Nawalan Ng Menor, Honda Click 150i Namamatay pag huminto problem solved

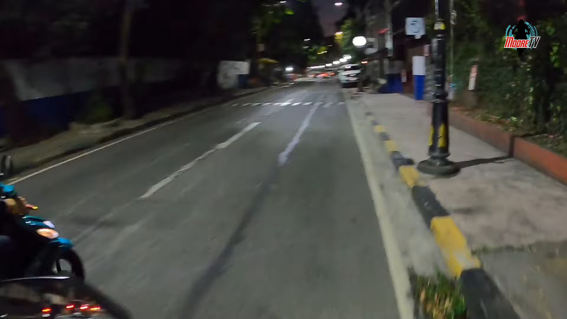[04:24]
Isang patay, isang homes patay din. Ayan, nakaraos. Ito kaya. Ayan, goods.
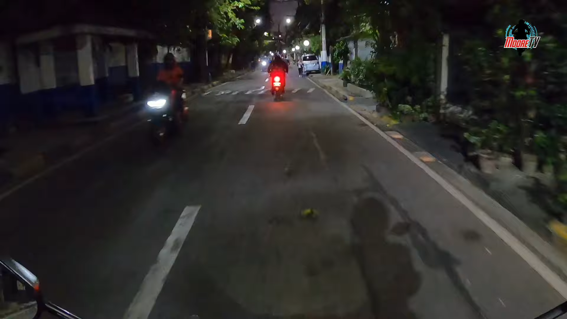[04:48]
Sakto lang namatay yun tayo, may motor sa likod natin.
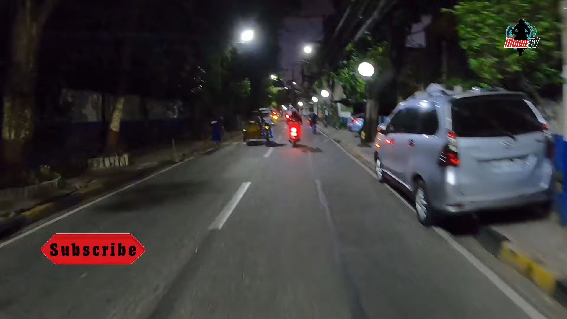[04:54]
Buti na lang hindi ka mote. Nari sana tayo nun. ang malamang sa lamang malamang mangyayari, mabunggo tayo sa likod eh. Kasi bago tayo mag-start, kailangan nating naka-brake.